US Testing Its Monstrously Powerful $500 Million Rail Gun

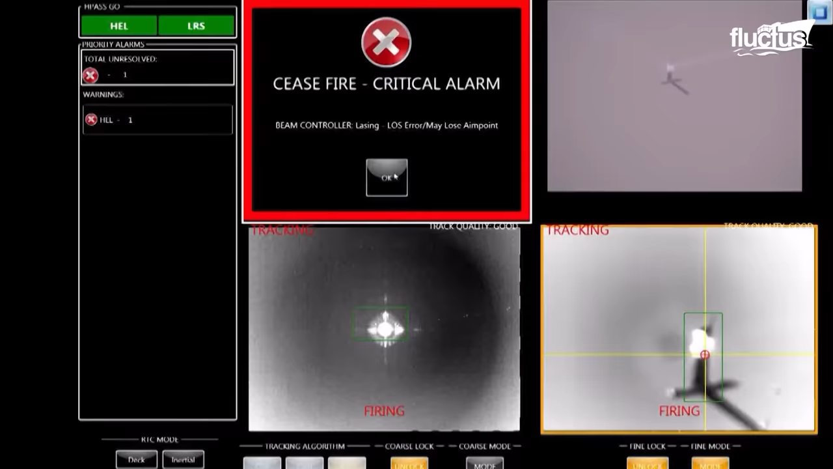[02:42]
unmanned aerial vehicle while it was in the air during a test at sea on May 16.